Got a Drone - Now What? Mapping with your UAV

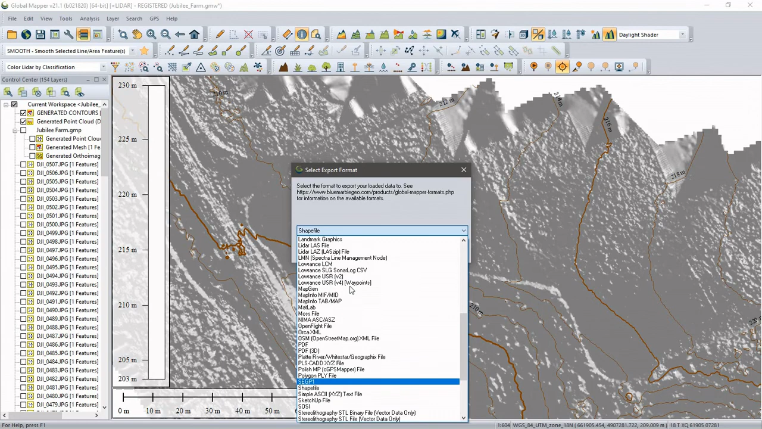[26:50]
for exporting those contour lines and ultimately that's how we can generate through usable three-dimensional data from what originated as simple top-down drone images